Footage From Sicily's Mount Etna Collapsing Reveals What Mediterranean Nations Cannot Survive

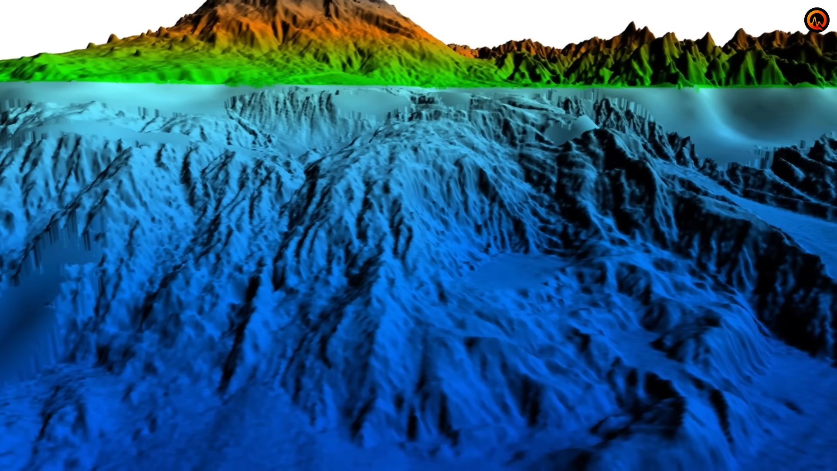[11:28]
The flank is 100 cubic kilometers. The sliding surface is 2 to 5 kilometers below the seafloor.